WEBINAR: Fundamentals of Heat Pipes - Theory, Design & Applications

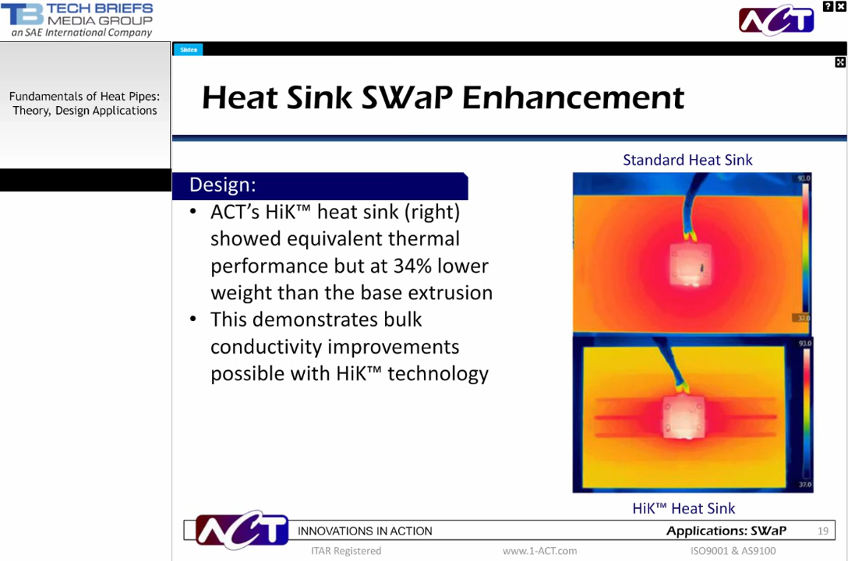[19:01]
The high-K heat sink seen on the lower right more effectively spreads the heat as can be seen in the yellow areas surrounding the source, even though the heat sink is shorter, lighter, and thinner. The improvement is directly attributable to the addition of heat pipes, which can be seen as red lines in that same picture.